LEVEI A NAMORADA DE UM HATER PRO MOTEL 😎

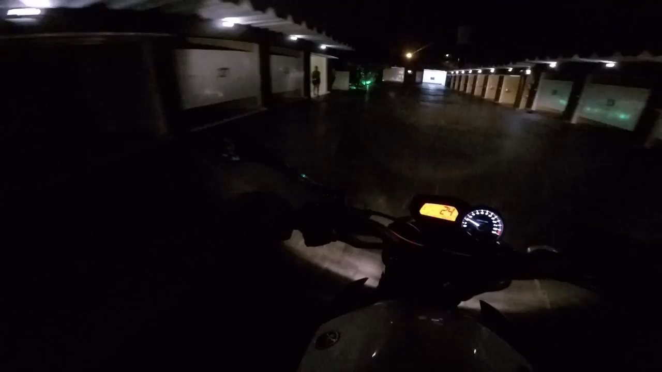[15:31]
Pelo menos parou de chover. Nem choveu forte, porque não tá molhado.